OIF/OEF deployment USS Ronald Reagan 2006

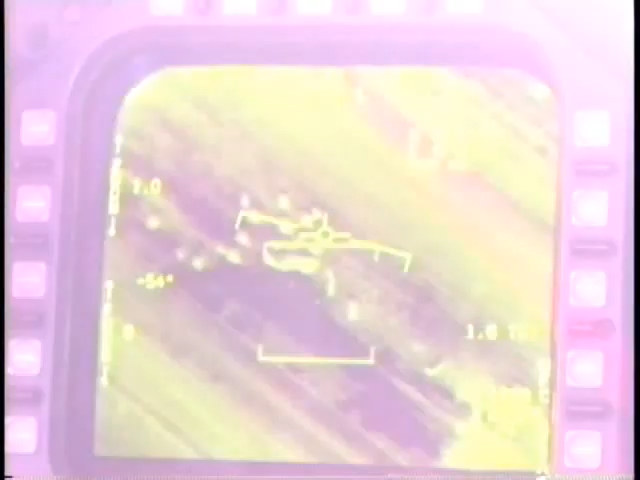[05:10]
Well, there's two dudes eyeballing the sheep. Yeah.
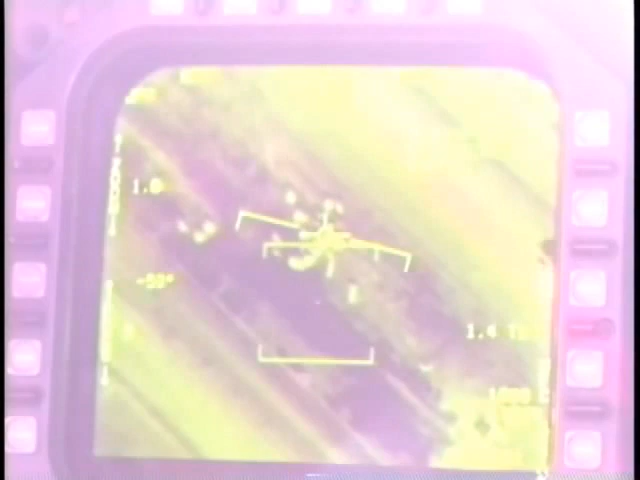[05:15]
I don't know if their intentions are honest.